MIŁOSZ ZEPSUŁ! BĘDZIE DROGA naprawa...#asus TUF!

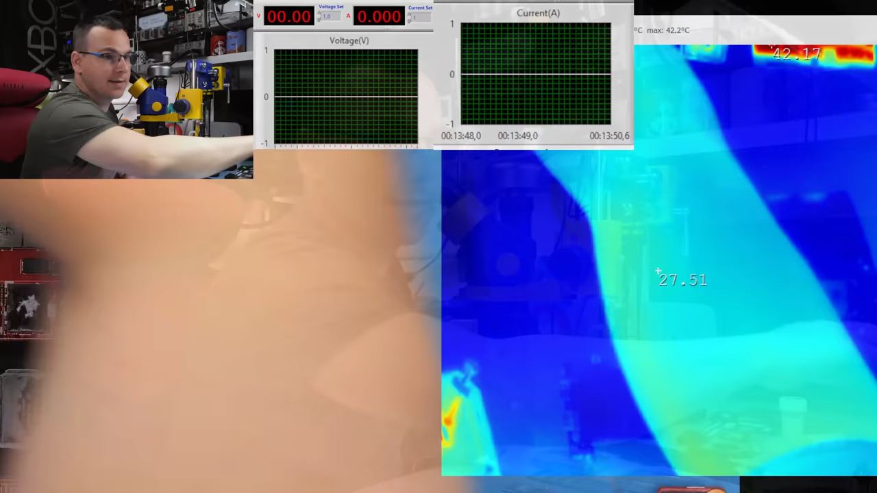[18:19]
On screen: max 42.2°C
Bo z tym bywa różnie, więc widok na podczerwień. I puszczamy 1,8 V. Czekajcie. 3, 2, 1, go. Dobra, teraz 1,8.
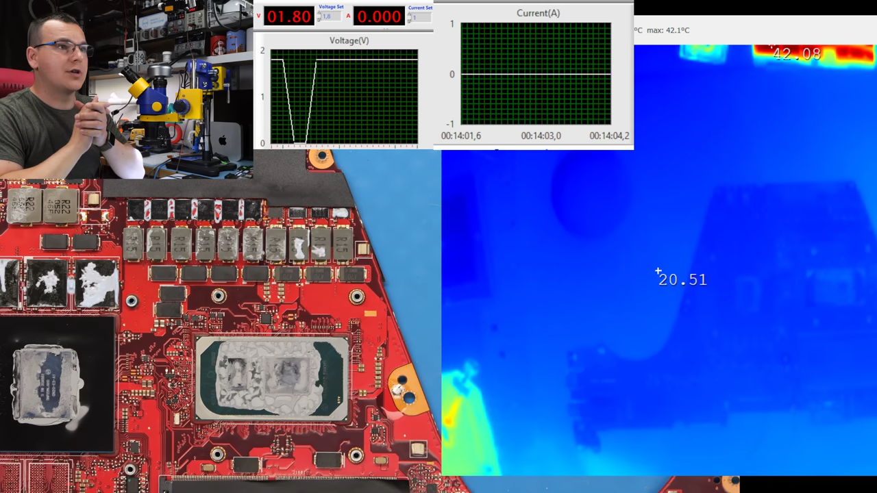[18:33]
On screen: max 42.1°C
Płyta nie pobiera nawet 1 mA. A kabelek jest podlutowany do minusa i do zasilania BIOSa.
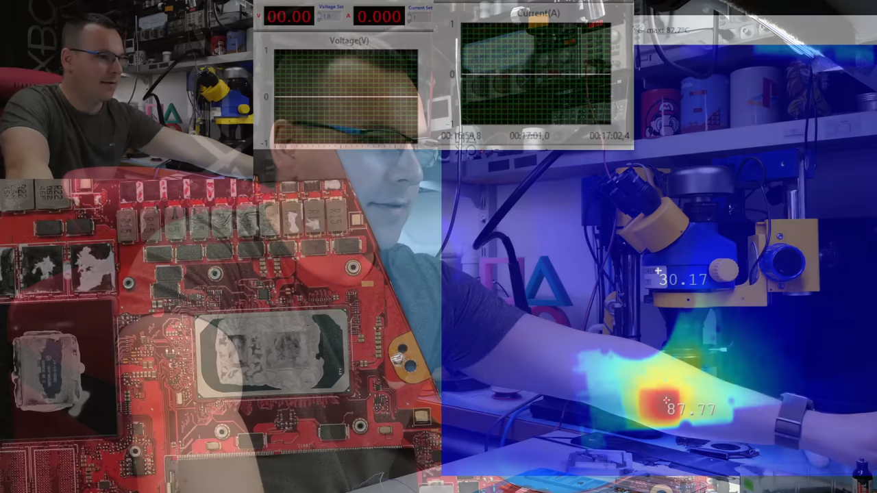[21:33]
Dobra, a jeszcze jest gorąco, zobaczcie. Jest 80 stopni. Temperatura szybko spada.
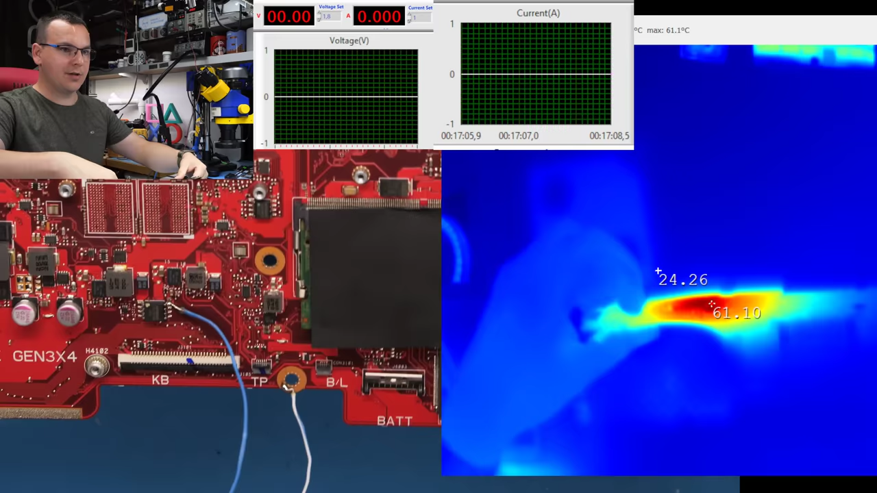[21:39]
On screen: max 61.1°C
Z tej strony 70, z tej strony 80. Termopad w sumie. O, ten termopad jest najbardziej tutaj gorący w całym tym zestawieniu. Może dmuchnijmy go delikatnie
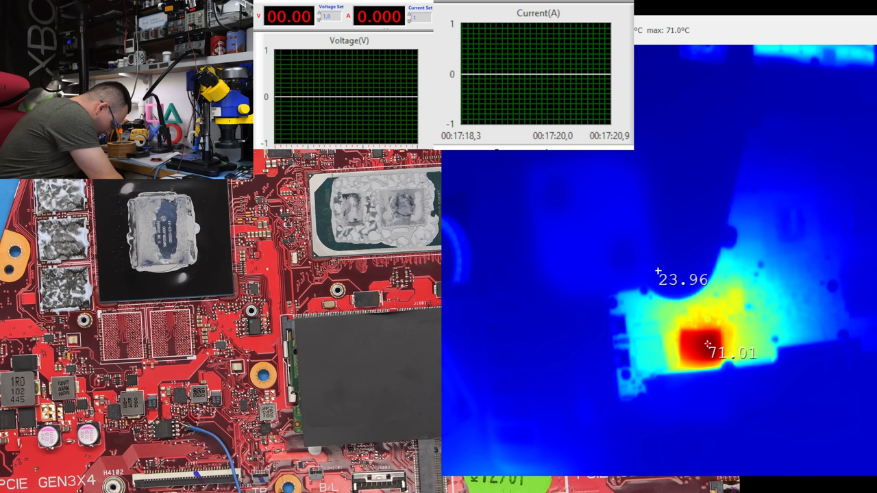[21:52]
On screen: max 71.0°C
powietrzem i przyspieszymy.
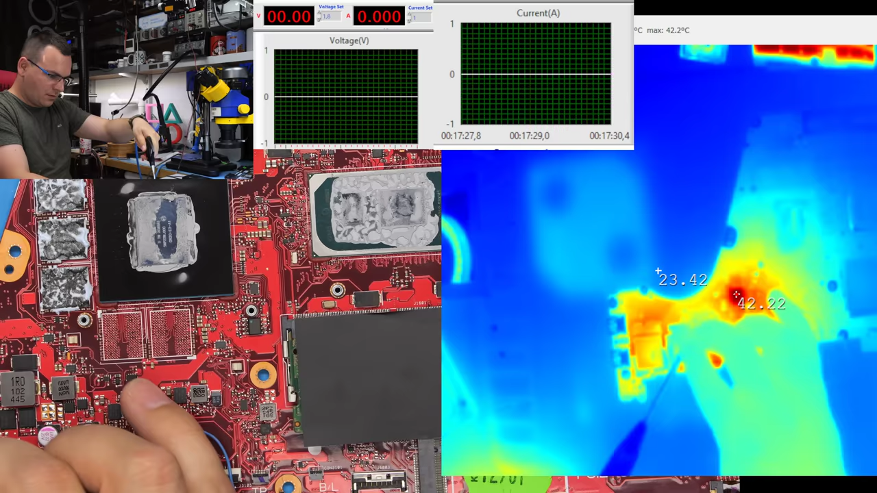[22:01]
On screen: max 42.2°C
Już jest lepiej, spoko. Dobra, i podajemy zasilanie. 3, 2, 1, go.
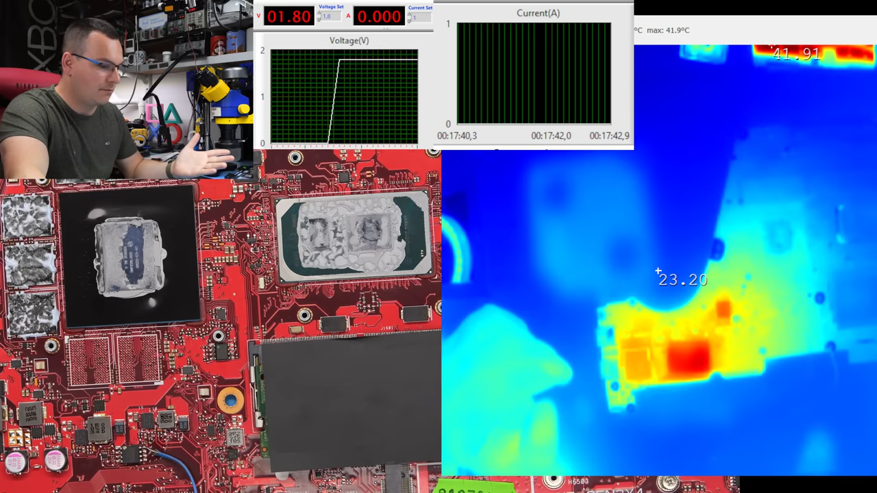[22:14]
On screen: max 41.9°C
I zobaczcie, w tym momencie płyta nie pobiera nic.
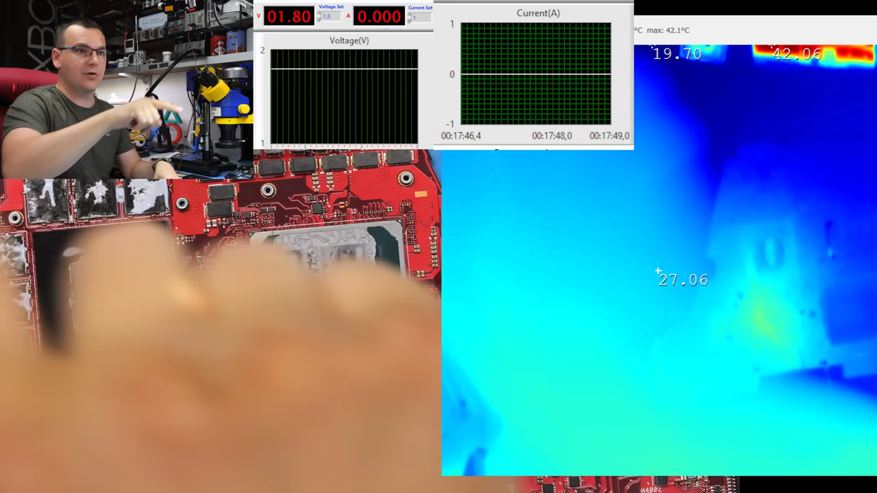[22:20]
On screen: max 42.1°C
O, widać, że prąd 0,0,0 i nic, cisza.
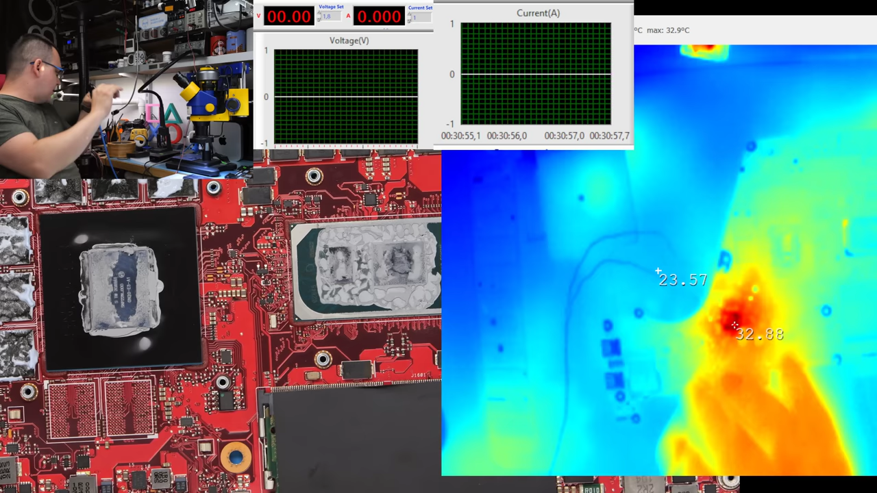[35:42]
On screen: max 32.9°C
Studzę. No i, no dobra, oddalmy perspektywę, zobaczymy, gdzie to się mniej więcej będzie się nagrzewało.
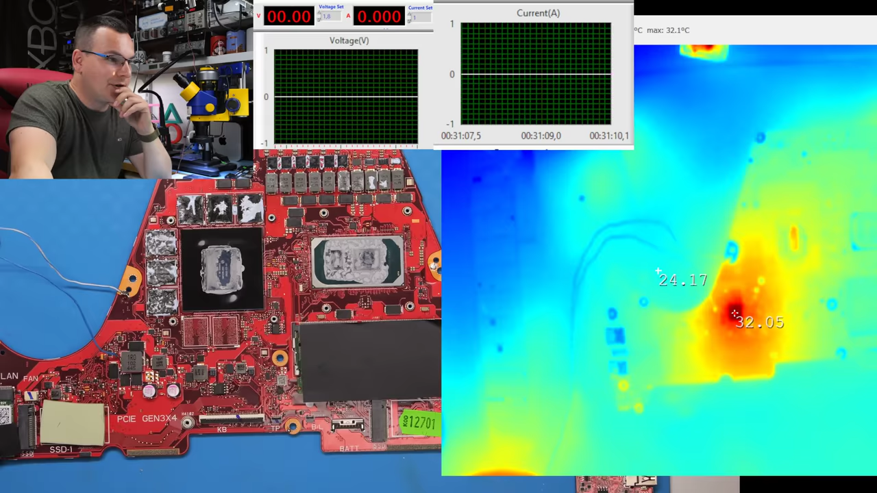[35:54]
On screen: max 32.1°C
A jeszcze tego korada wyłączmy, bo on kradnie trochę ujęcia. Dobra, zasilanie, tam było 5 V, no to dajmy mu 5 V. Jak ma się coś grzać, ma się coś spalić, w sumie co się spali. Gorzej nie będzie, myślę, ale... A, właśnie, korada schowałem, a... Chciałem pokazać prąd, więc moment.
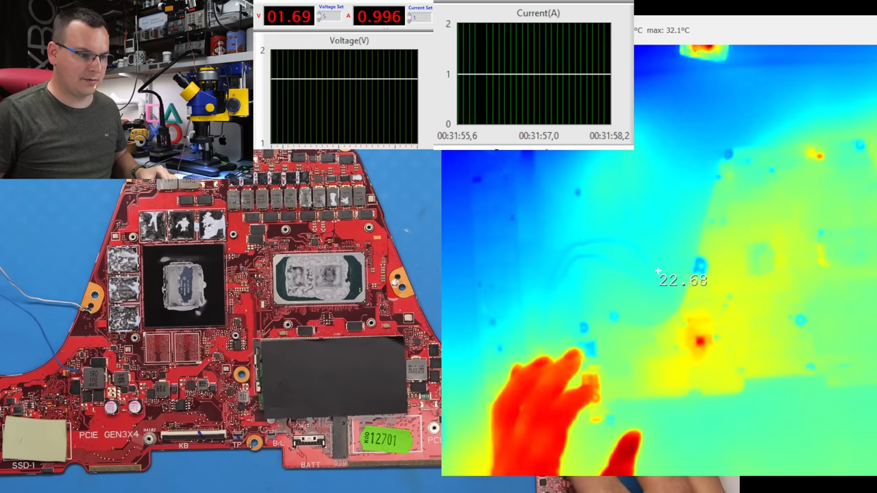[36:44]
On screen: max 32.1°C
No i co jest? Nie wiem, czy tam coś się nie nagrzewa.